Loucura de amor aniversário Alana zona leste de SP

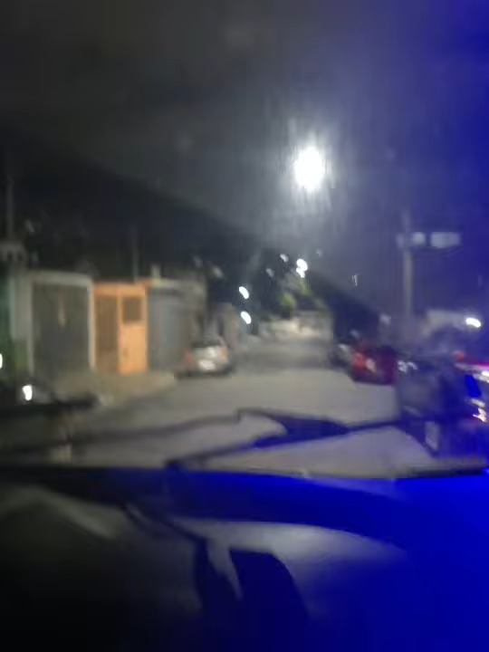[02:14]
Então vamos agora aqui procurar aqui a casa, que eu acredito que seja essa casa aqui.
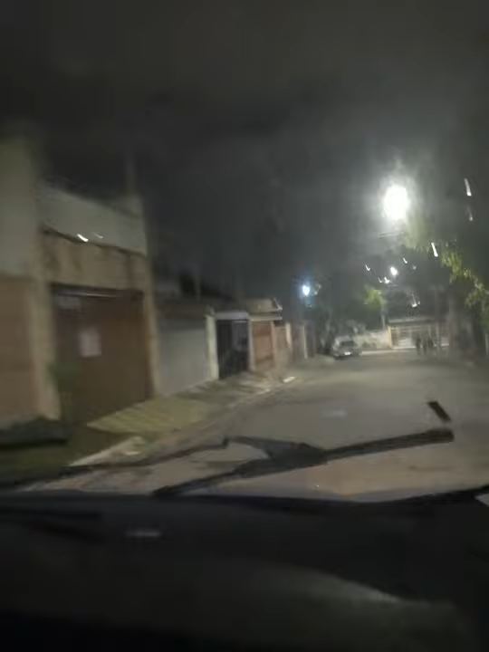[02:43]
O pessoal parou o carro bem longe. Então a gente vai parar o carro aqui.
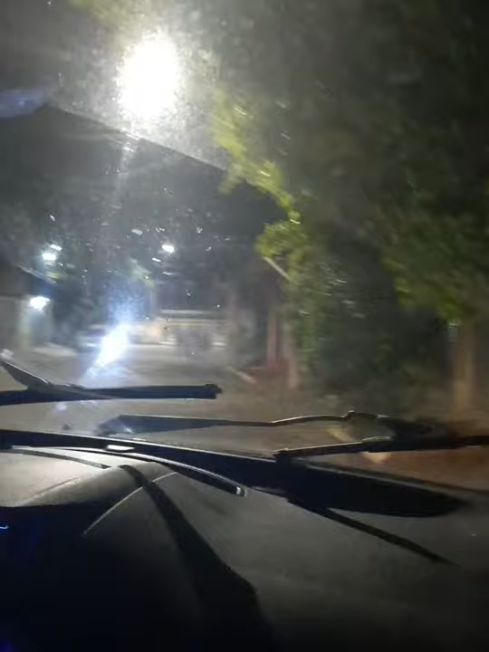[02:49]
Tem uma galera aqui de carro. Acho que tem um pessoal esperando aqui. Não sei como é que vai ser. Vamos ver agora.